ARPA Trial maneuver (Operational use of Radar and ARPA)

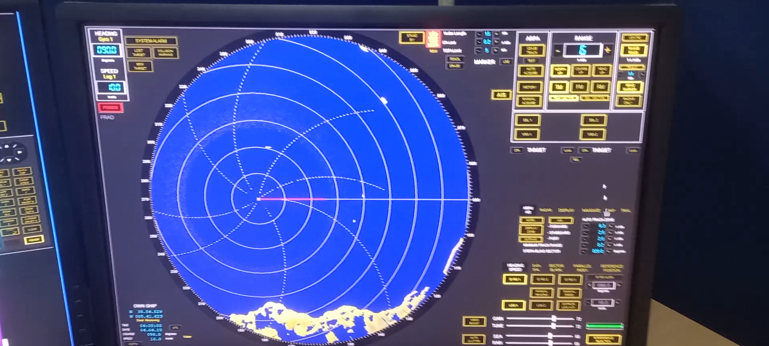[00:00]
on this video we're going to discuss and learn how to use the trial maneuver first we need to identify the targets we have one two three four targets in order for us to know what will be our action we need to acquire each of the target manually that
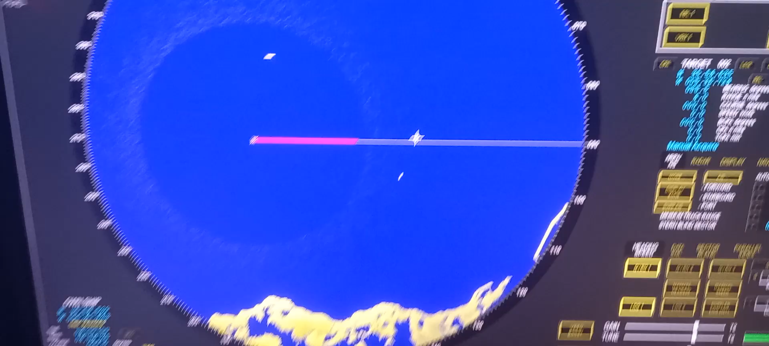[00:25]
by pressing manual acquire here then
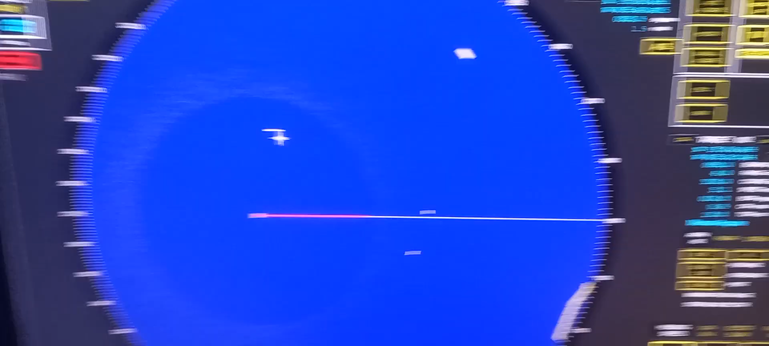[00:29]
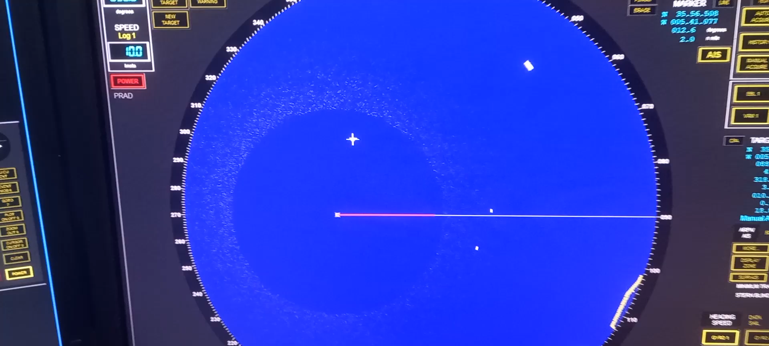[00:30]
acquire the target then it will automatically goes on the target info on the right side
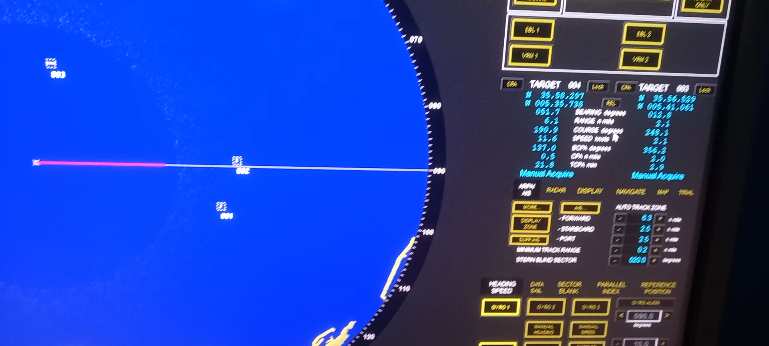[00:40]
now after the ARPA shows the vector you may choose
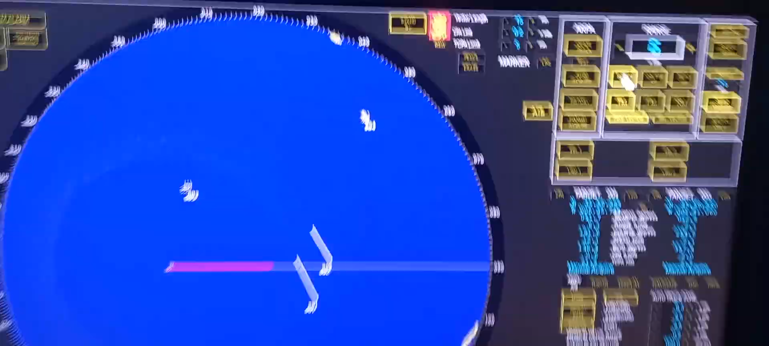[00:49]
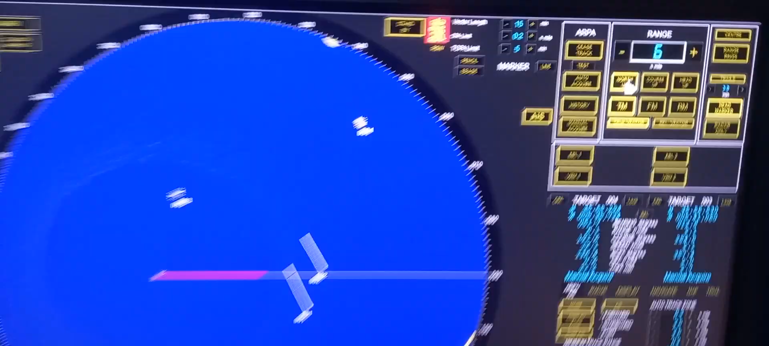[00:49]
north up
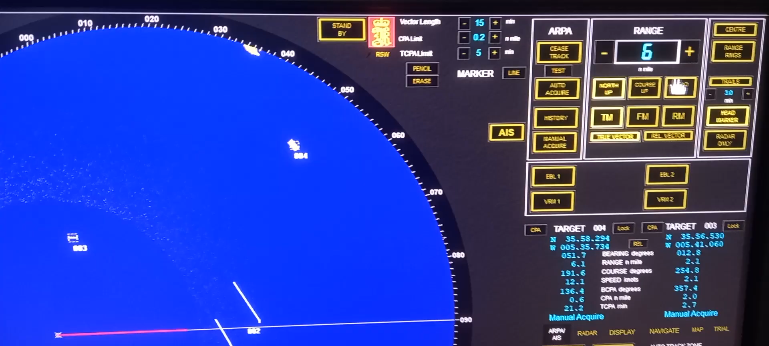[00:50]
or head up true motion or relative motion so from here we're going to
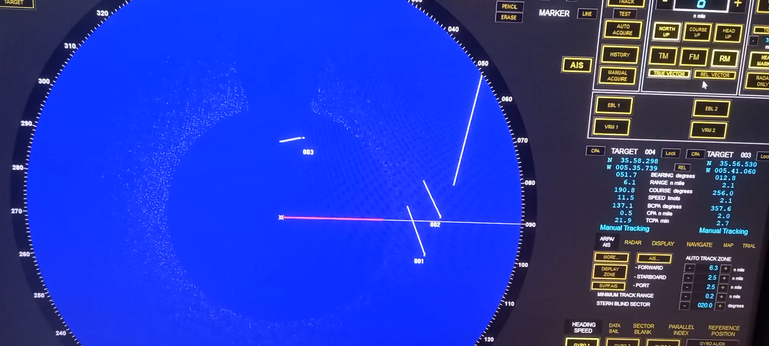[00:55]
choose relative motion by pressing RM and relative vector now
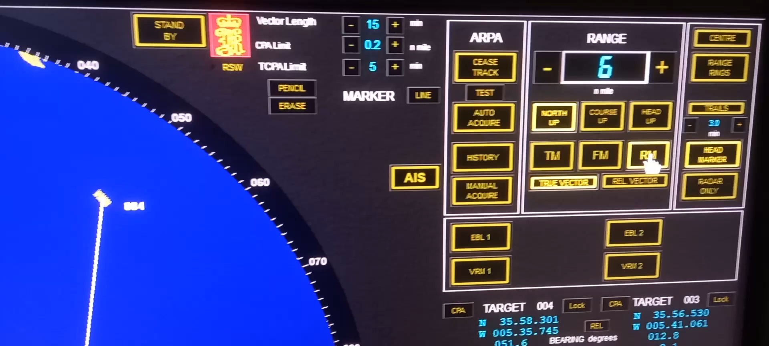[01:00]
now in order for us to know our
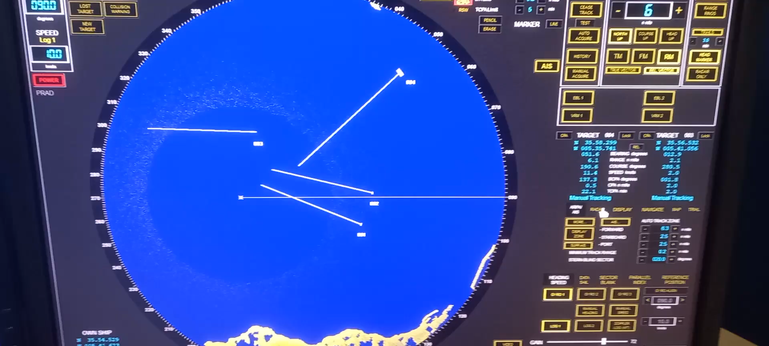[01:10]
action to avoid collision as you can see on target one and two we're going to cross on our bow and the information is in here
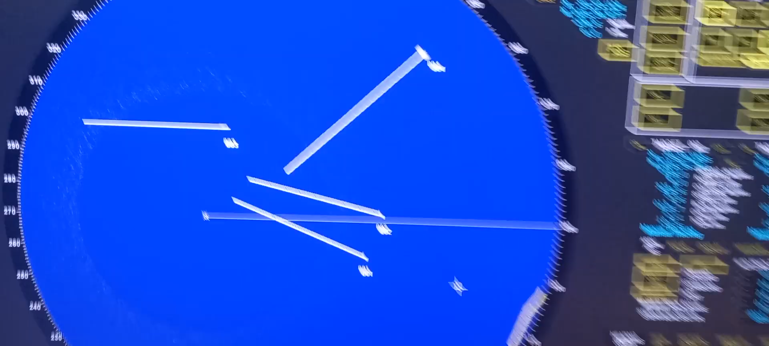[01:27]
now the information of target number one and number two which is
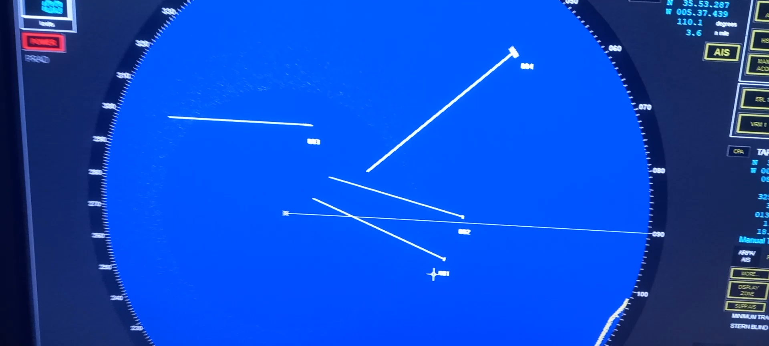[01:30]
crossing on our bow is on the target menu all the information bearing range score speed and bearing bearing of CPAs including CPA in time of CPA in order for us to know our action to avoid collision you may use the trial maneuver
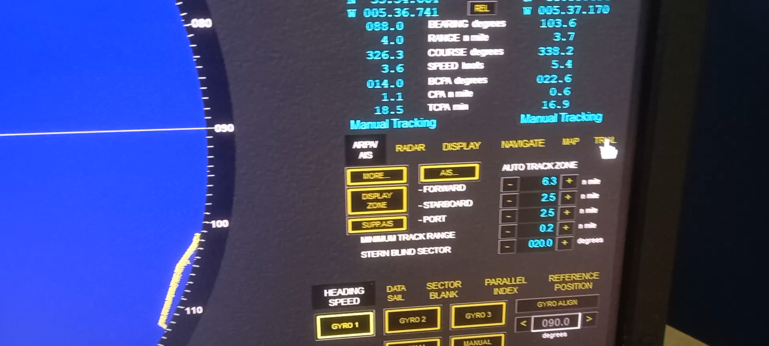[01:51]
by pressing trial on the right corner side of the ARPA then you can see we
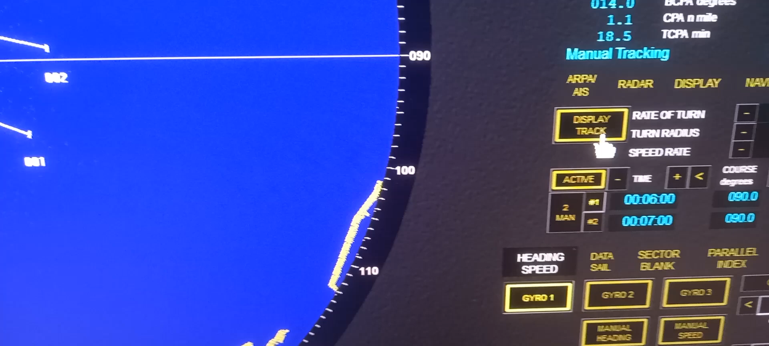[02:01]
have the display track rate of turn turn radius speed rate
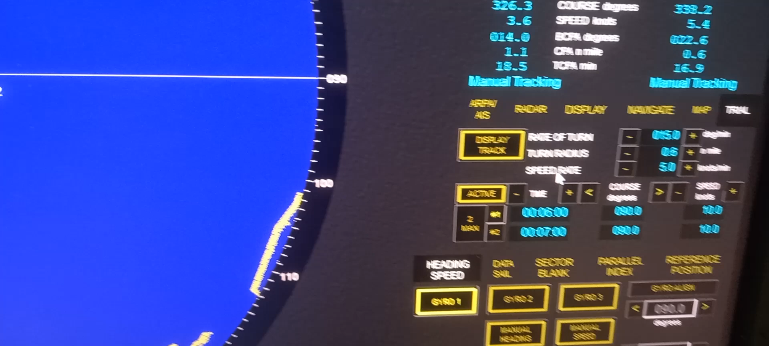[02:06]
now this information is for our own ship so rate of turn we have chosen 0 1 5 degrees per minute for turning radius we like to make it 0.6 nautical mile so it will going to turn our ship for about 0.6 nautical mile per nautical mile per minute now for the speed of rate